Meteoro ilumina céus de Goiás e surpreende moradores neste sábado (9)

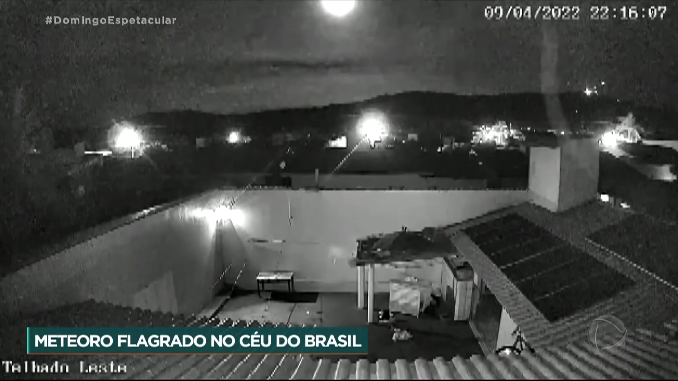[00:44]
A passagem do meteoro foi vista em várias regiões de Goiás. Na área rural, sem a iluminação, o brilho foi ainda mais intenso.